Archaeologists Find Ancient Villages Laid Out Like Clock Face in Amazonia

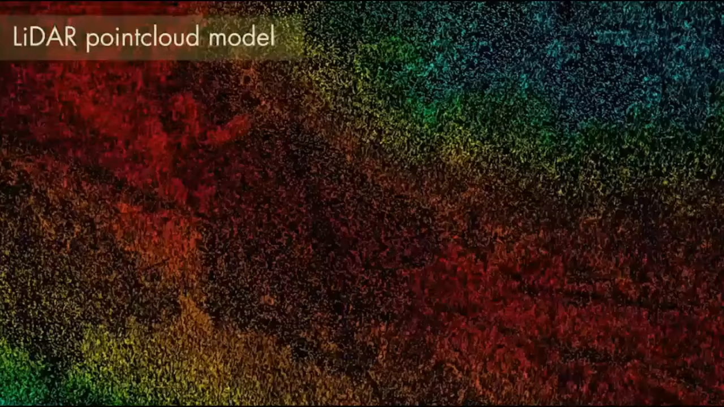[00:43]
The results reveal the distinctive and consistent arrangement of ancient circular villages,
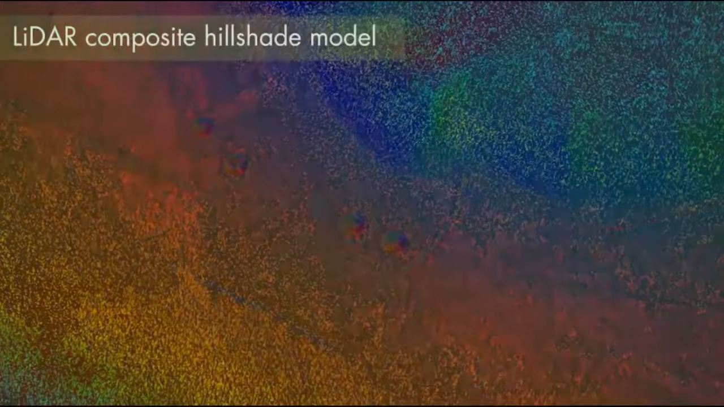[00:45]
connected via a network over many kilometers through paired
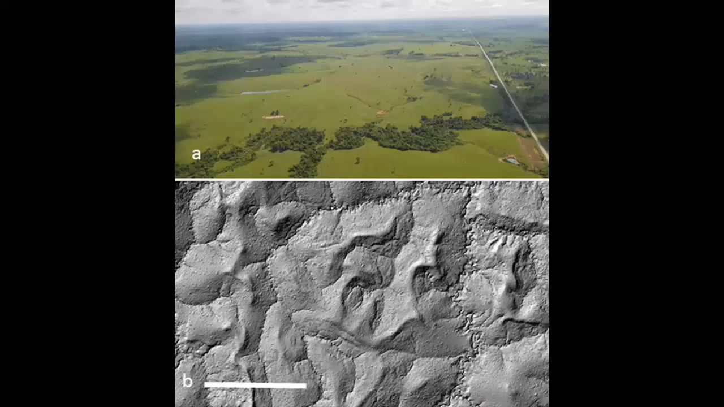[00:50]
sunken roads and high banks that radiate from the village circle like the marks of a clock or the rays of the sun. So far, over 35 villages have been documented, mainly consisting of 3 to 32 mounds arranged in a circle,
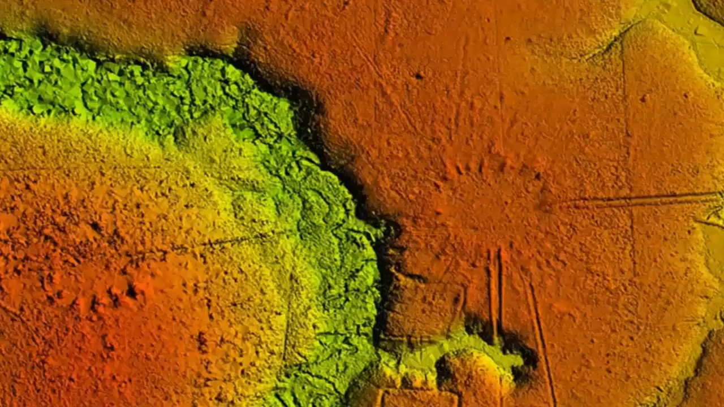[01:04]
with a diameter from 40 to 153 meters that demonstrates a more complex and spatially organized landscape than previously thought.